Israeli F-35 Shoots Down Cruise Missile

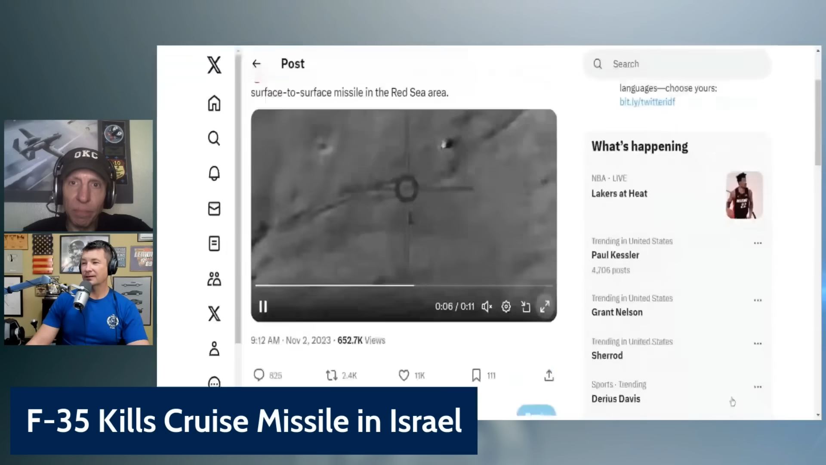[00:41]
back up it's got sound too okay yeah go ahead but it says on the same day they the aero aerial defense system intercepted a surf steer missile in the red sea
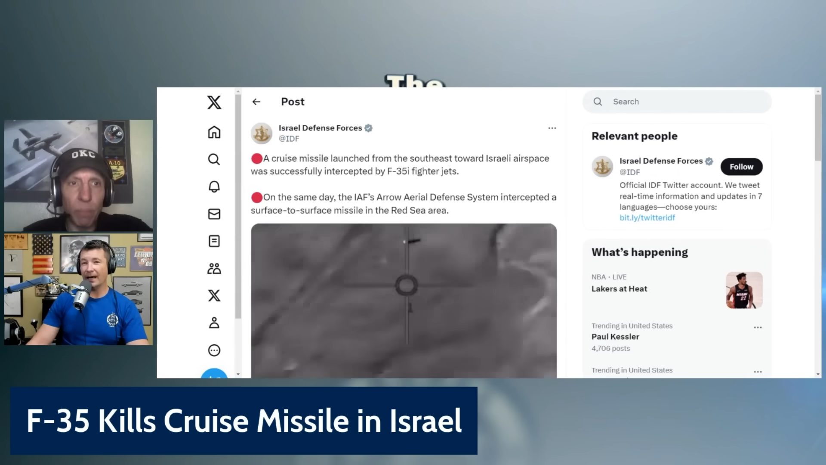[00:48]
and i read an article that that might be the first space kill because the thing went went orbit i read that too and they shot it in space yes i believe they did that's crazy i read that as well yeah
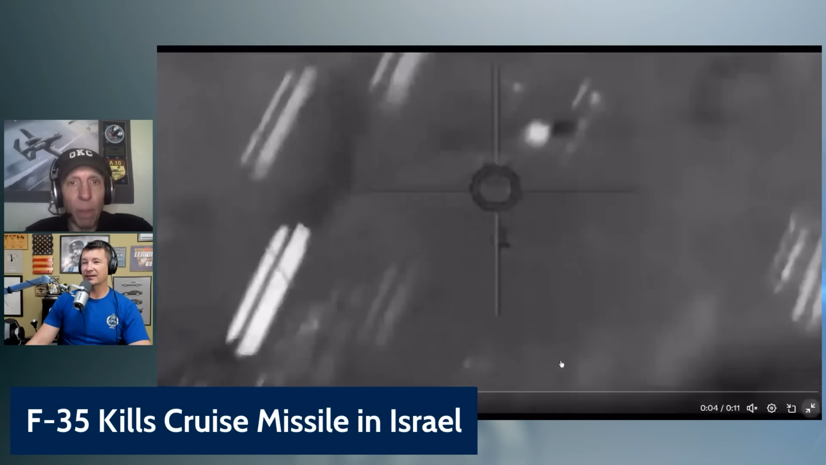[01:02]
it is it what's the audio just them yelling and yeah i think it's just yeah it's i heard the audio version it's just something you know what that looks a lot like it's not like a tomahawk that looks a lot like a
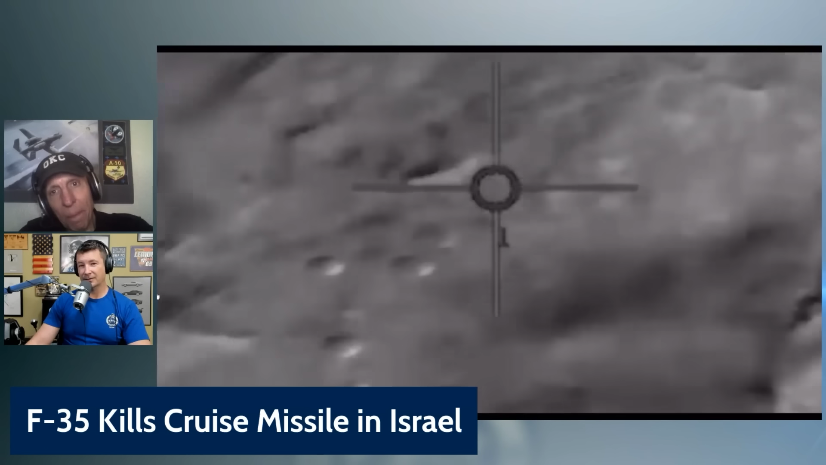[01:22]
certain uap video that we watched about 20 years ago true true that you know that we don't know what it is but check that out man i think they shot a python at it didn't they i did i was wondering what they might have used i said
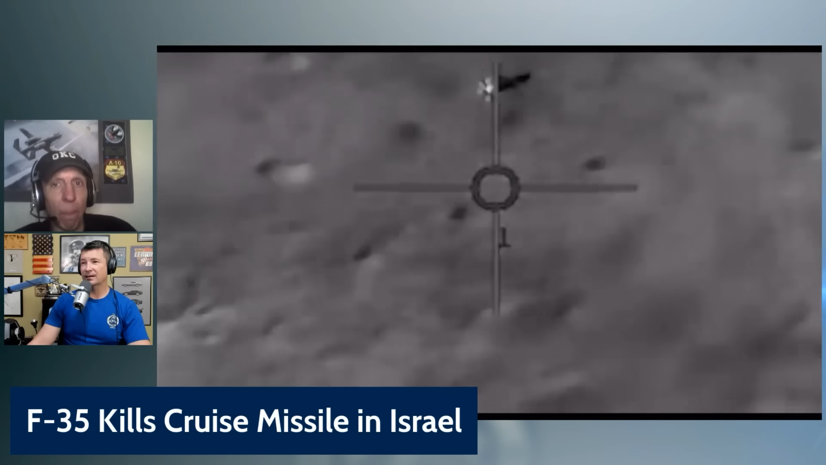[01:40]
i've one of one of their shoot downs was a python but dude i'm just impressed with the targeting pods tracking it that to me tells you how great the eoir system and the f-35 is that it's tracking and and watching the whole thing happen but the f-35 is all an ass yeah it's but the f-35 is getting a lot of action and and it's a lot of ops testing you know it's it's almost its own ot and e